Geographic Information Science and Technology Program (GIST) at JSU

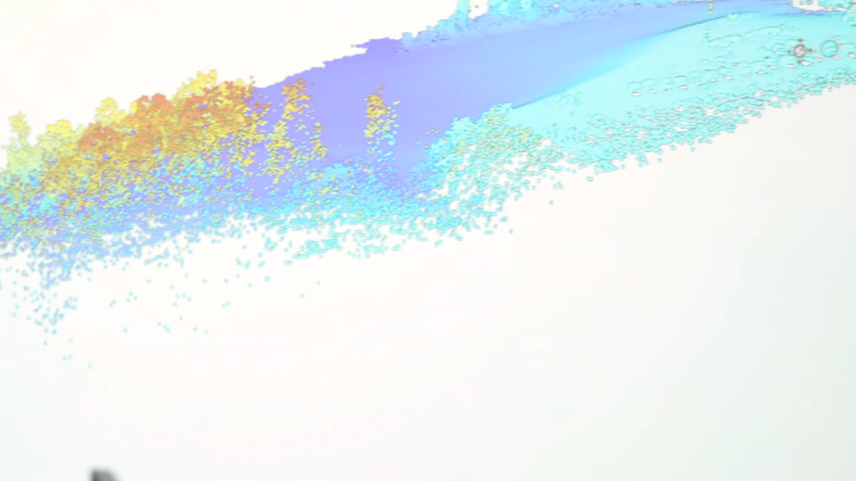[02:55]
What you're seeing here is the flight lines and the base station that was the GPS being mounted on a two meter tripod.